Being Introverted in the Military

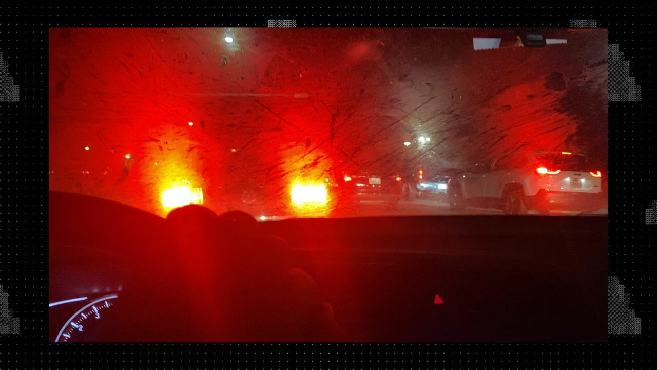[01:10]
I swear, it's only in the army that you'll be stuck in traffic. Before 6 a.m.